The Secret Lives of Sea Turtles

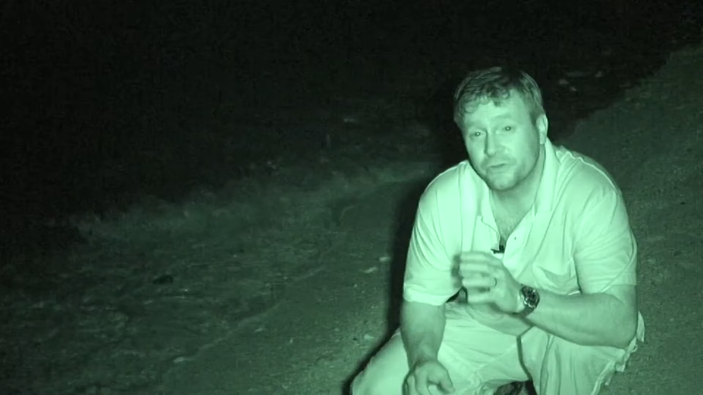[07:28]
because if they see me or they hear me, they'll take off right back into the ocean.
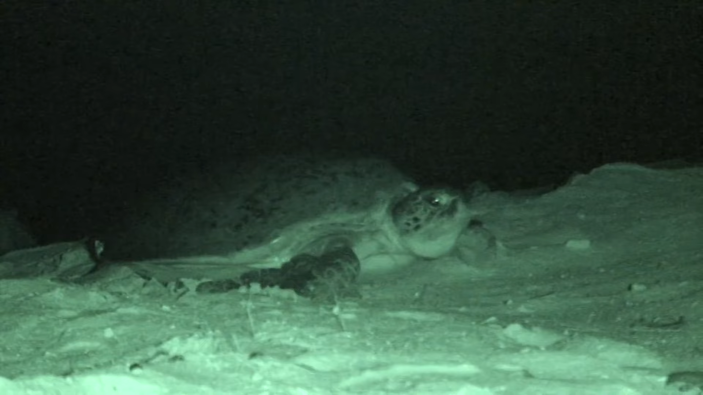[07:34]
Using infrared night vision equipment, I've found a turtle hauling herself out of the water, painstakingly clawing her way up the beach to high ground.
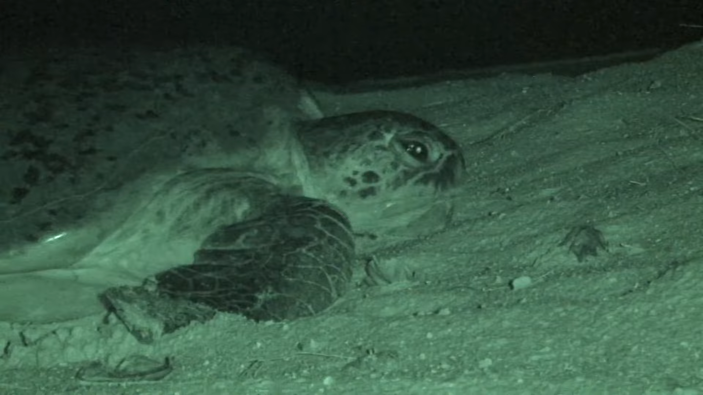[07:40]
Although sea turtles live their entire lives in the ocean, they lay their eggs in a nest on the beach.
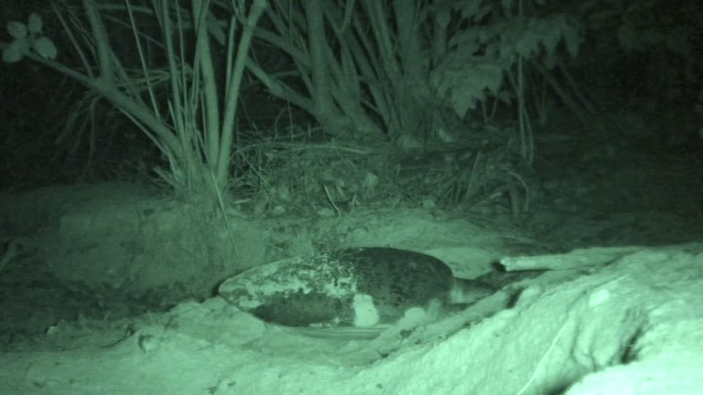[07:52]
After the sea turtle reaches an area well above the high tide line, she begins to throw sand around to create a pit. I have to be very quiet, because I'm sneaking up on a turtle that's nesting.
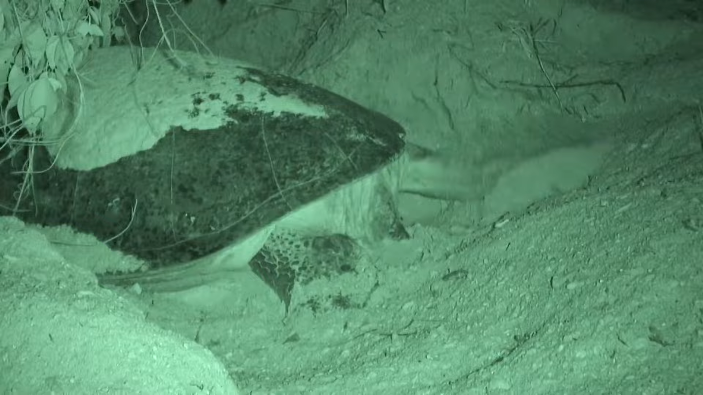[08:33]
She begins to dig a hole about three feet deep with her rear flippers. The hole doesn't just protect the eggs from predators. The sex of the baby turtles is a function of the incubation temperature. A shallow nest baking in the sun will be too warm, and all the babies will be female. A deep one will be too cold, and the babies will all be male.
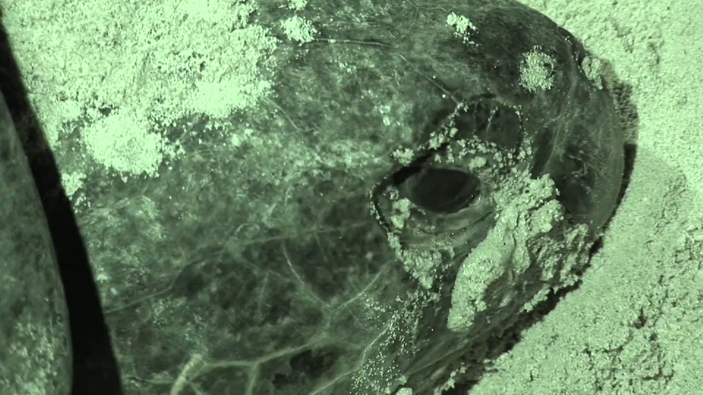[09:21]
As she begins laying her eggs, we can gradually bring up some normal lighting. She's committed to the nest now.